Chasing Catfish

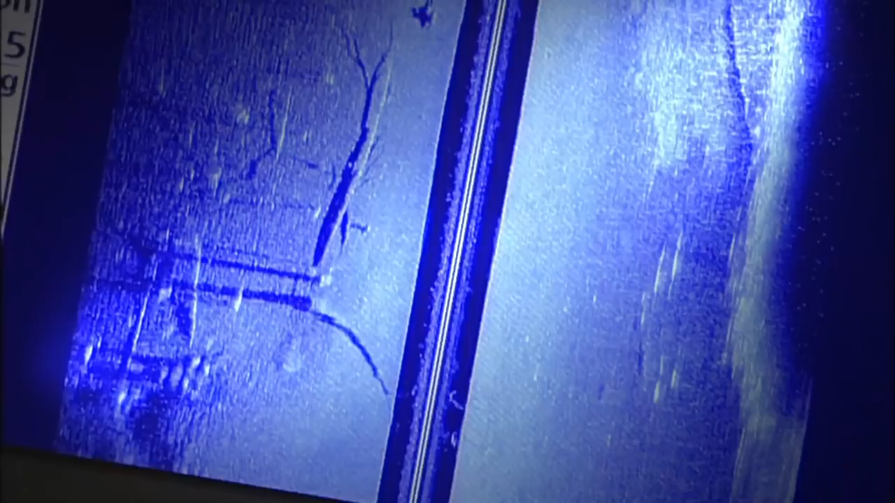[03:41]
rocks in this environment actually has both so it should be really an